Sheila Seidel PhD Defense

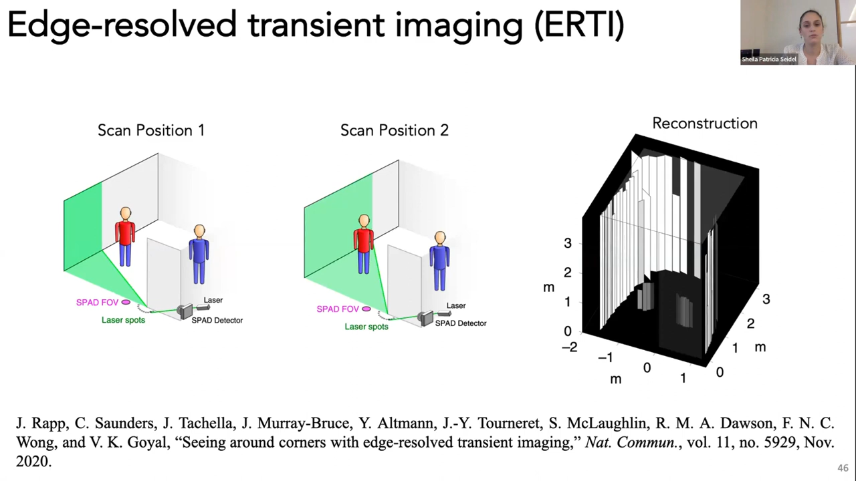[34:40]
And so even though in this work, they were able to use the edge to really reduce the scan time, it's still too long to image objects in motion.
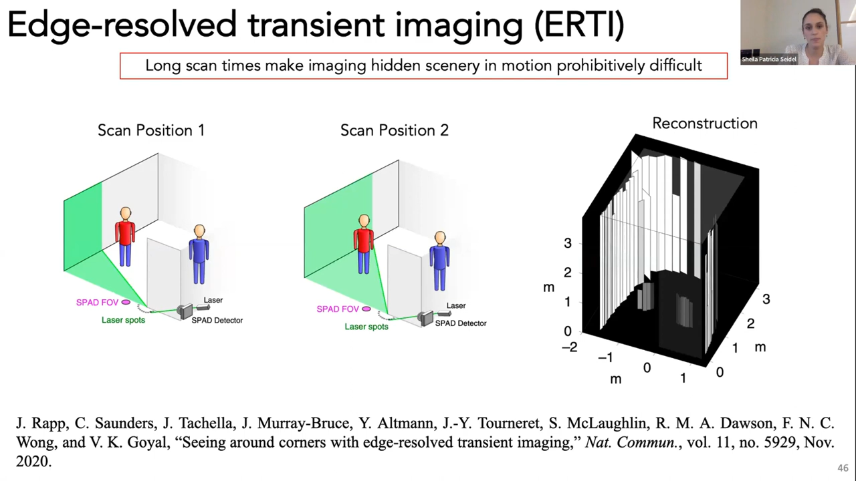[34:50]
Another work that is relevant here, because they use a lot of the same hardware that we'll use in the system about to propose is by Griffey et al.